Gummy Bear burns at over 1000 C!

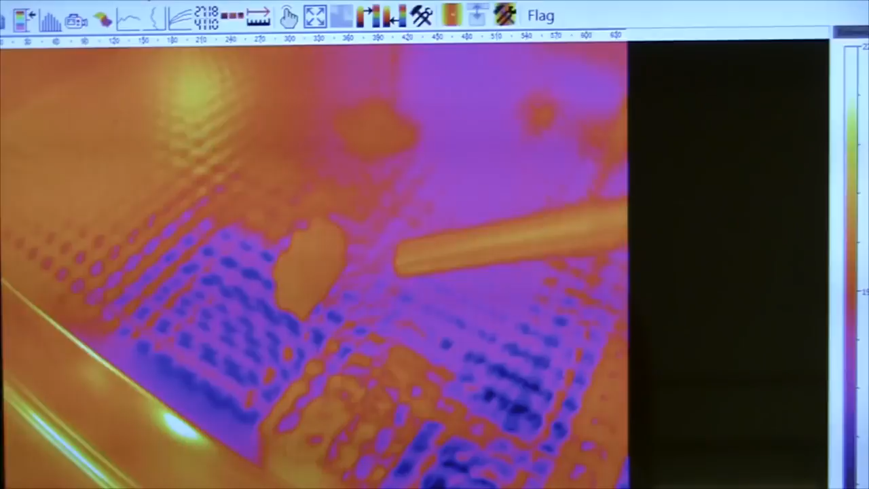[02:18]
And I'm going to have to change the temperature setting on this to
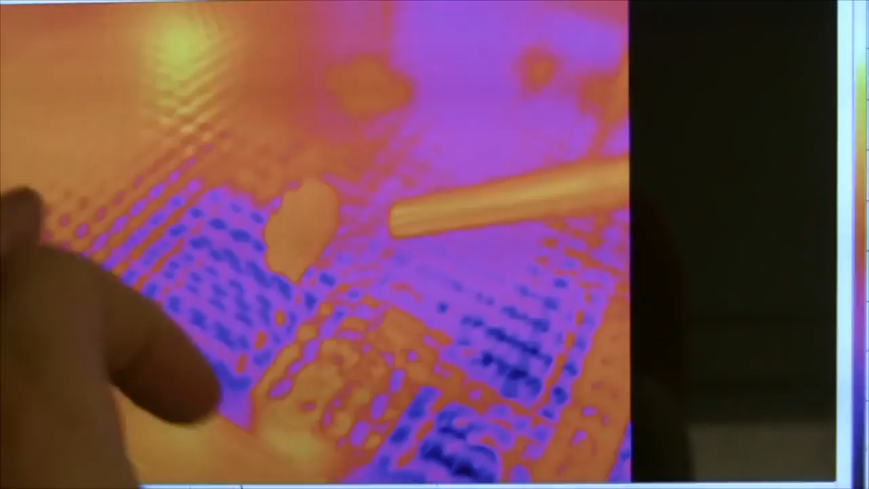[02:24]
thermal cameras can only go over a certain temperature range, and at the moment this is
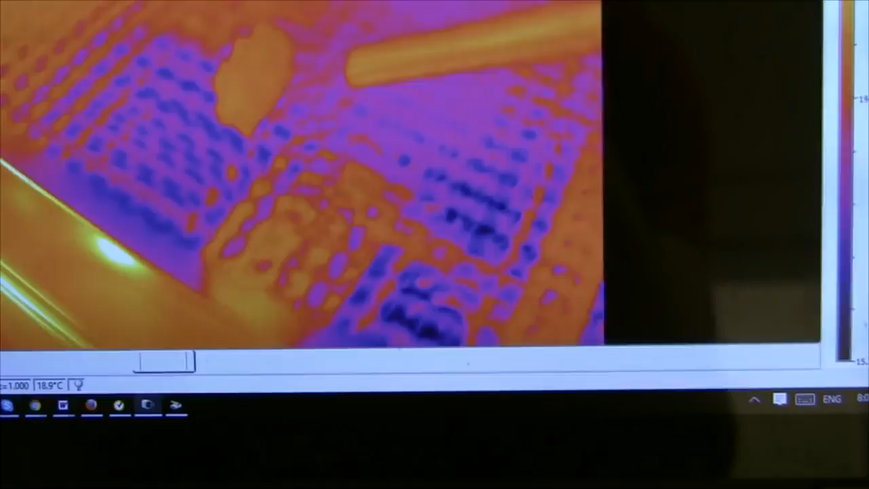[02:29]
-20 to 100, so I'm going to set that going up to as hot as it can, and even that might not be enough.
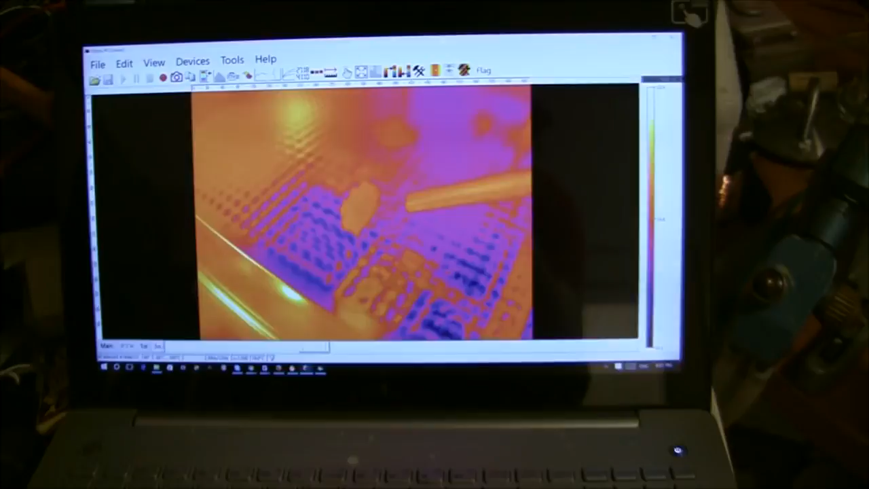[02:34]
So yeah, here we go for probably the most expensive filming of a gummy bear ever done.
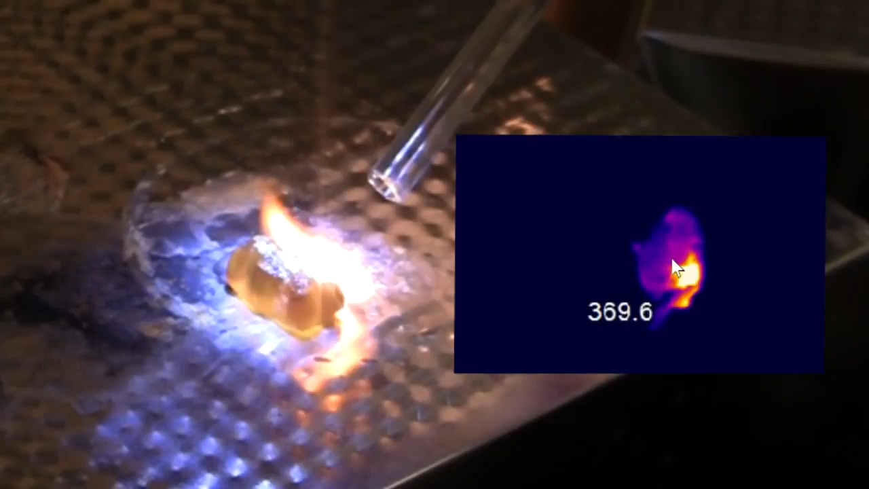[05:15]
So when it lights up, straight away you can see the gummy bear heat up, and there are these hot spots, and those hot spots are off the top of the temperature range of the camera.
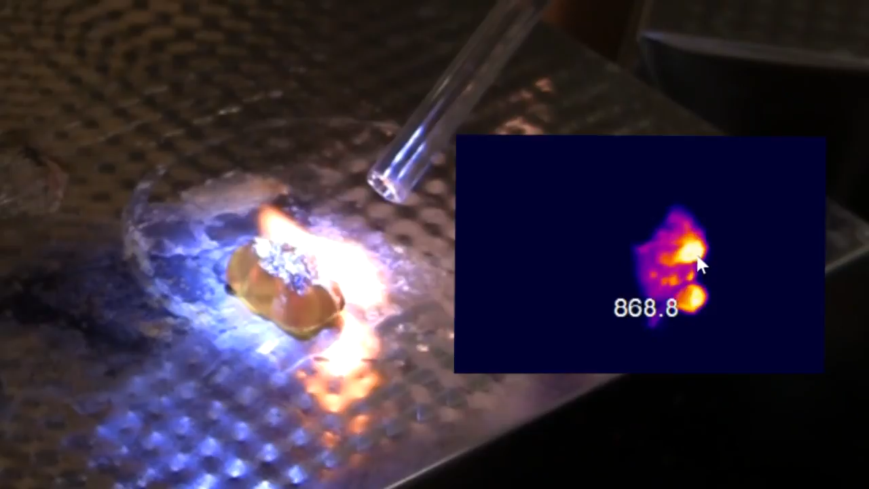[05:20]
They're about 1,000 degrees or so. And that gels because when it's burning, it's too bright to look at.
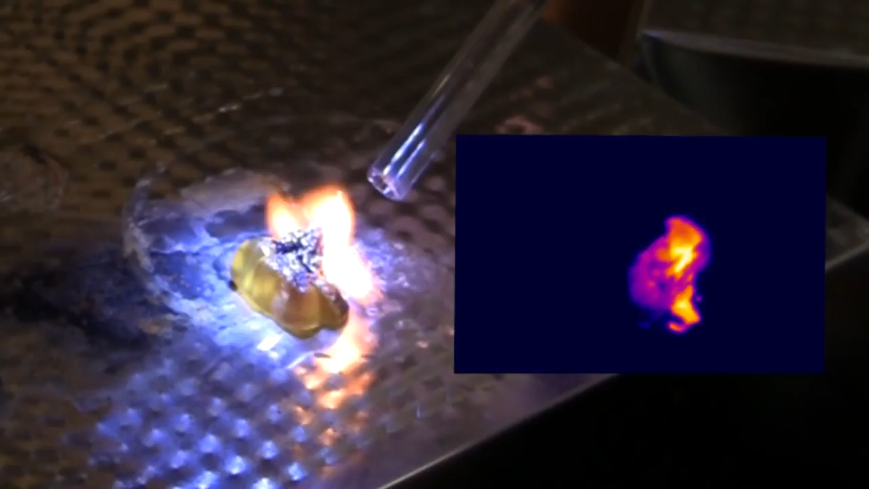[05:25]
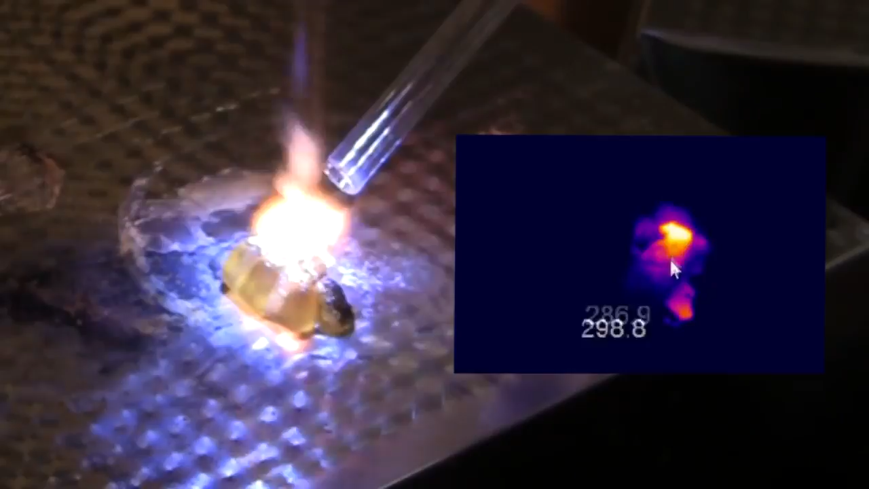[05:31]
It's got that brilliant white of that you get off things like arc welders. It's just incredibly bright.
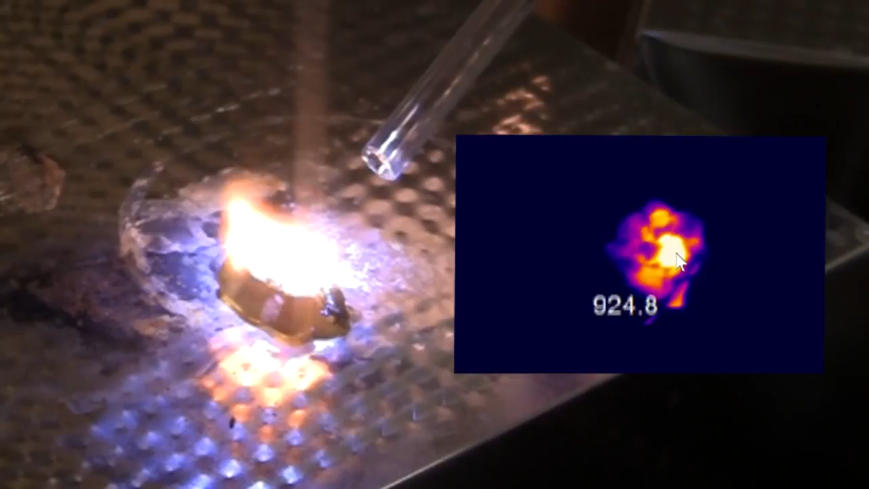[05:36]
And so the temperature range around the outside is a few hundred degrees, but in the middle there,
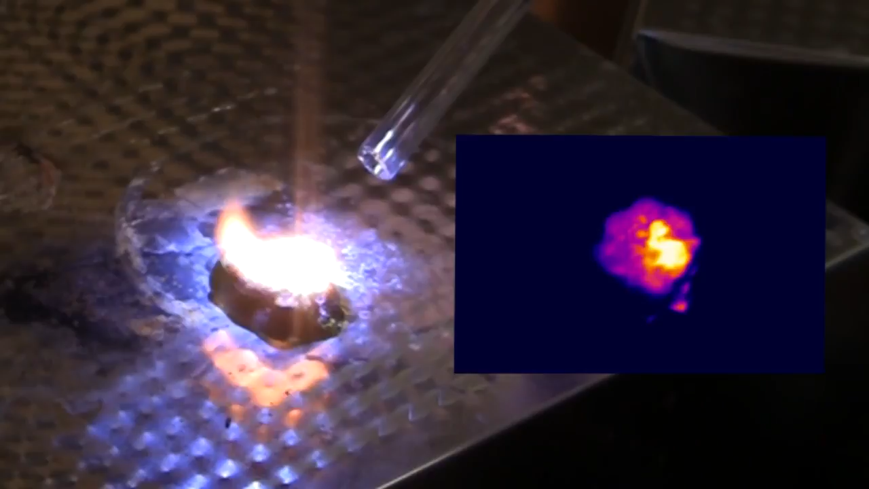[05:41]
it's getting up to 1,000 degrees Celsius, which does mean there are some maybe interesting things that you can do with this.